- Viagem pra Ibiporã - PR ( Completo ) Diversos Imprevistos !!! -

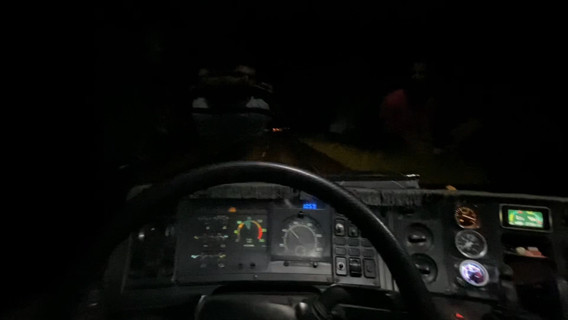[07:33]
fizemos as manutençãozinhas básicas ali, completamos o óleo, teve um inscrito que pediu aí, que eu falei que não ia esquecer, pra filmar o painel de noite aqui, ó, com a luz desligada, desligar a luz aqui, aí, ó.